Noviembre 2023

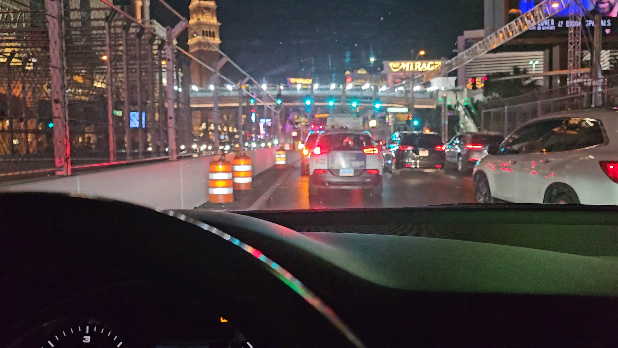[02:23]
So, por aquí van a estar pasando los carros de la Fórmula 1. Nosotros va a ser la vista que van a tener ellos. Van a cerrar esto el mero día de la carrera.
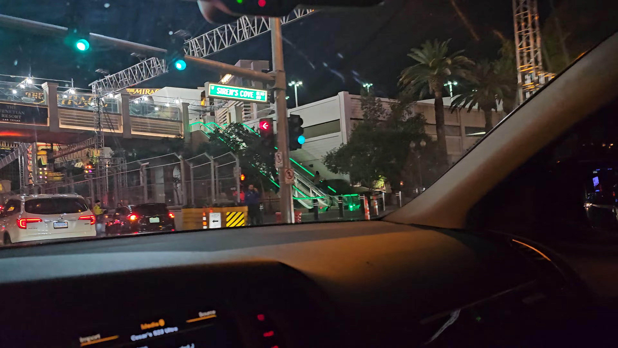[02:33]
Aquí están las barras estas.
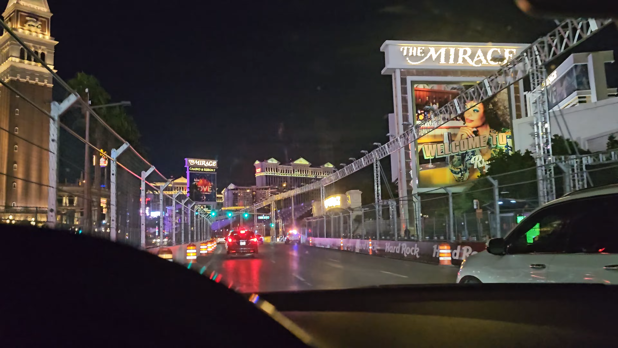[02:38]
Y me imagino que los semáforos los van a apagar o dejar en verde. Una de dos.
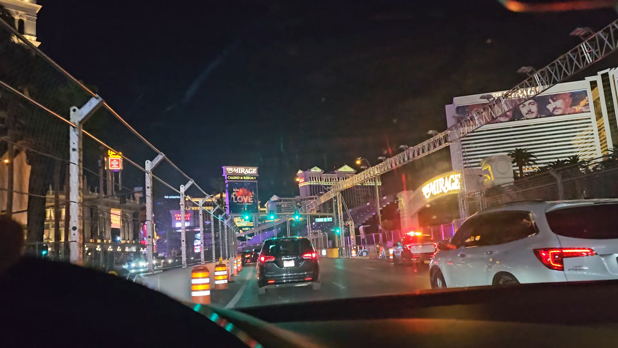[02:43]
Pero sí, más o menos así sería la vista.
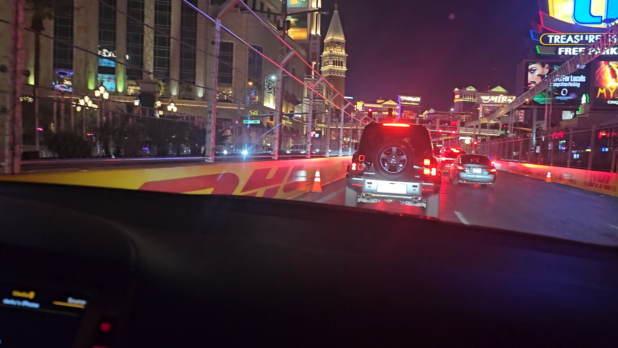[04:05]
Ya cada vez parece más la pista. Signs del Diez.
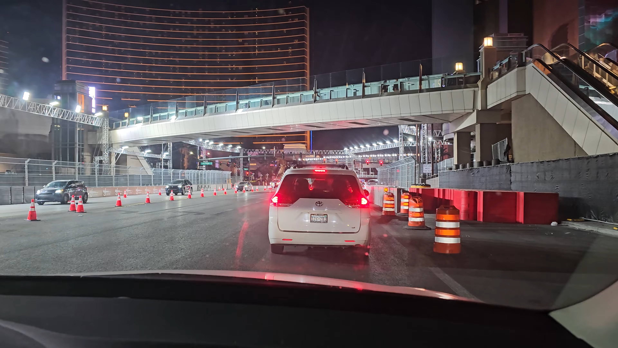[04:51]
Hi y'all, we're coming from Formula One racetrack. I think Thursday, they're gonna start closing it tonight, right? Yeah. We just got into it. So we're gonna drive around what the racetrack looks like. And then we're gonna let you know what's the deal. So they've already started putting these lights up here, as you can see. And then of course, different hotels have different sponsorships. For example, I have Wynn right here.
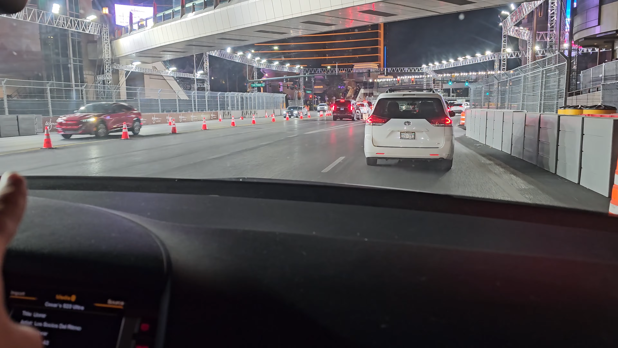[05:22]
Right here. Wynn right here. And then here we go. We could have gone straight too.
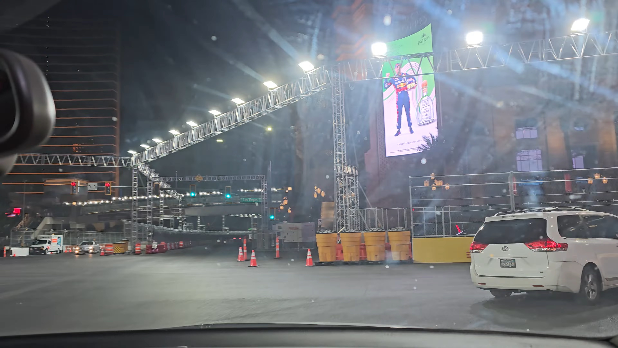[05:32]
No. All right. Vroom vroom, fools. Hope Checo Perez and Max, what's his face, win.
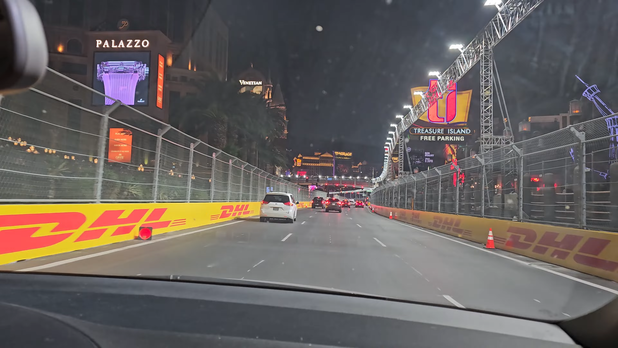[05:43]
Now, you're also seeing this. This is closed off. I feel like they did a horrible job, but I feel like the people that are going to be out here are like the camera crew, right?
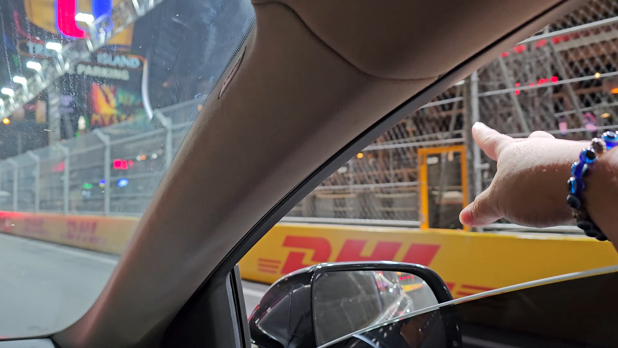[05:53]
That's what I'm assuming. And then the people like where the ghillies at, you'll see where the ghillies is at.
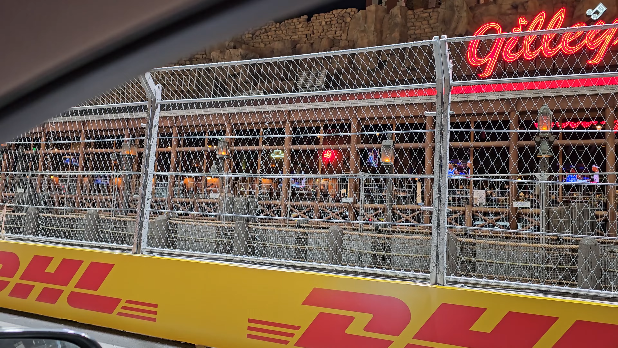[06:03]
That's where people are able to stand. And I think they're charging $200. I'm going to correct it if it's not down here,
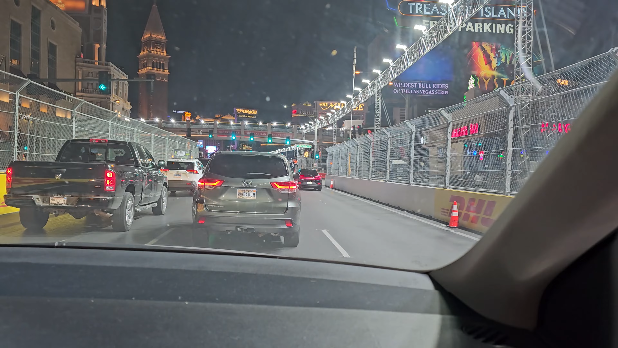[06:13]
but it from what I've heard, people that just stand here, not anybody can just stand here.
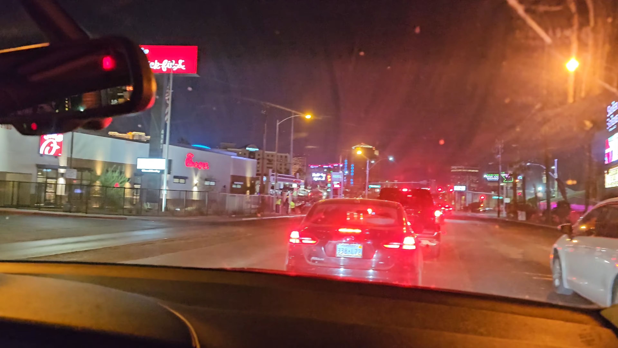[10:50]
Alright. Oh, mira. They made a bridge.
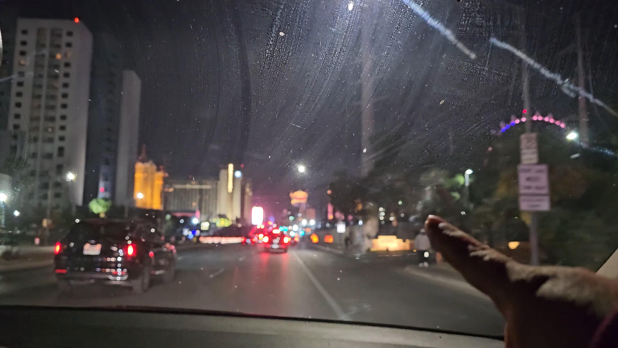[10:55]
You see this? Uh-huh.
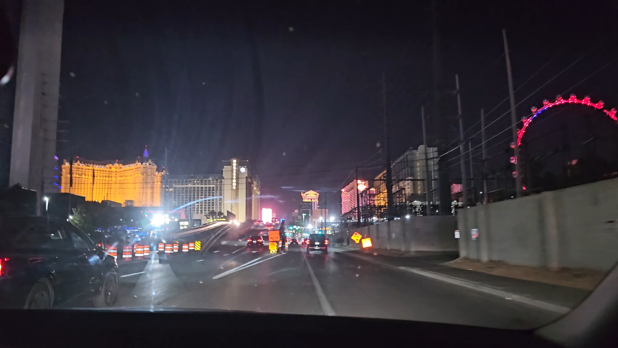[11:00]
That's new. Flamingo West, that's his business. Oh, look. Here we go. Oh, look at this bridge, huh?
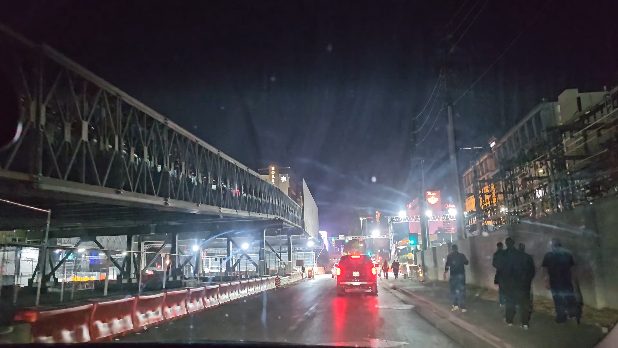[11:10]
Wow, wow, wow. We, wow, wow, wow. I don't think we can turn. This is closed.